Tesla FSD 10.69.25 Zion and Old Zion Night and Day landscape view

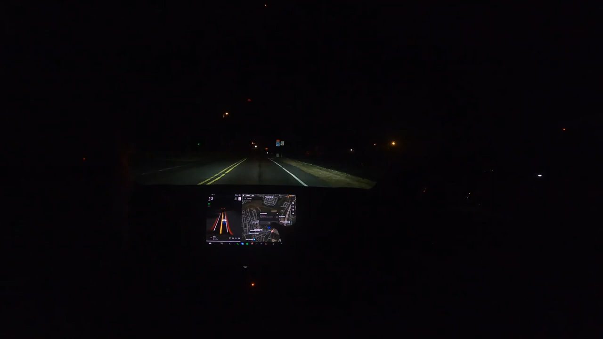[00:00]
okay this is 10.69.25 during
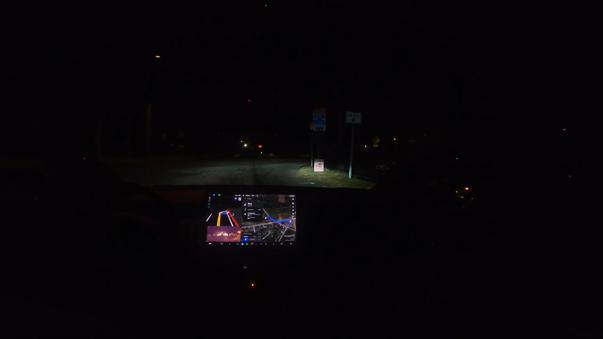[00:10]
the daylight it wants to run this light most of the time apparently at night time it doesn't okay